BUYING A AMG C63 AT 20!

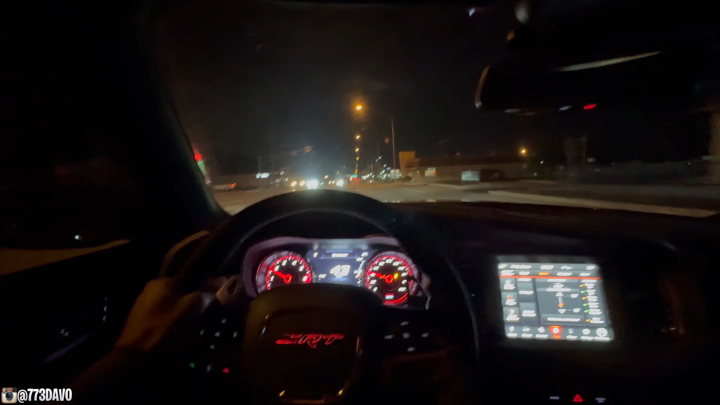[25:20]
Pulling up to this joint right now. That looks like my sister cut it. I bought her.
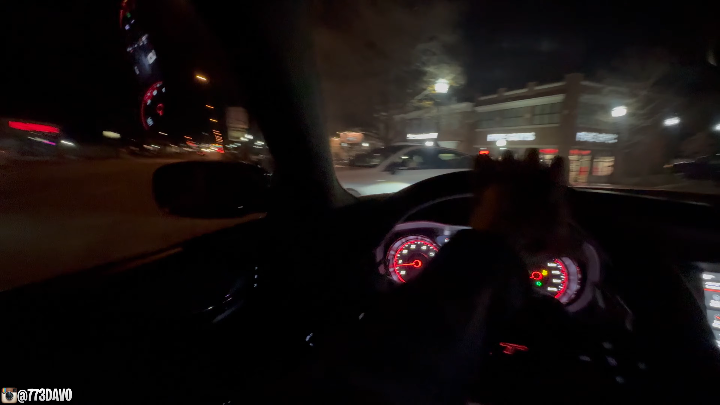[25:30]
Nah, that ain't her. Dang. Five Guys made me want some of them. They just expensive though, bro.